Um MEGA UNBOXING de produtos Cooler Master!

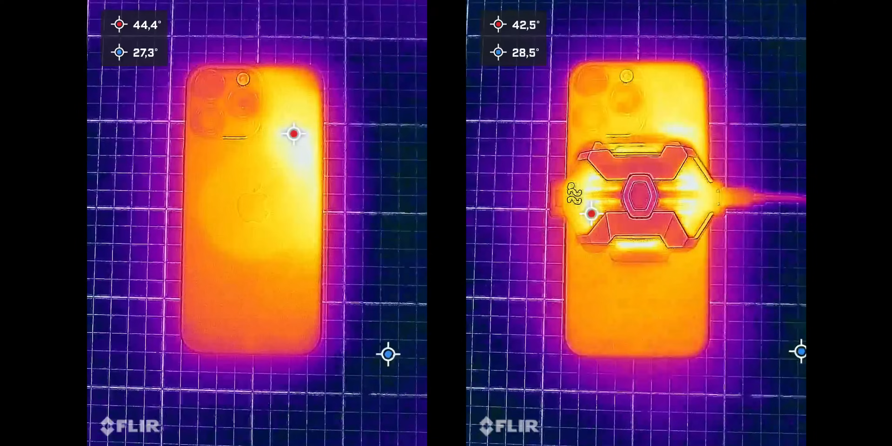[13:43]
A gente vê essa diferença aí acontecendo. Então, olha só aí, vocês estão vendo, né? Um antes, durante um jogo no iPhone 14 Pro Max e o depois tirando o cooler, né? A diferença que a gente tem aí na temperatura.
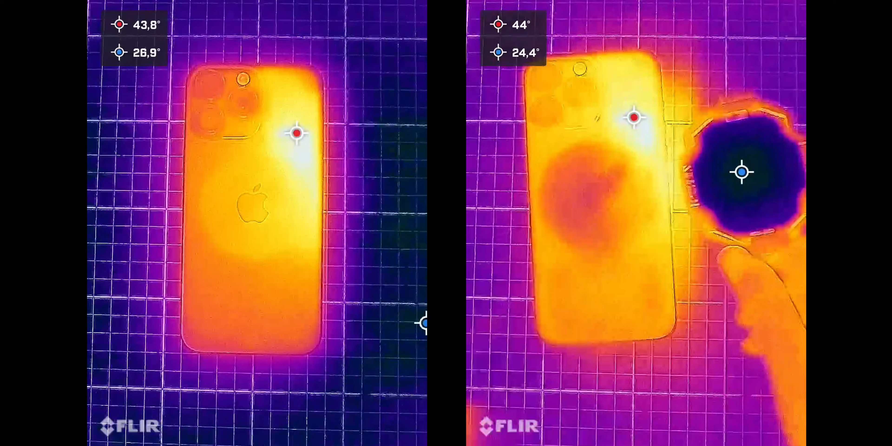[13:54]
Ainda mais um celular que esquenta, né? Como esse daqui que é a linha iPhone 15, é meio problemática no quesito gestão térmica.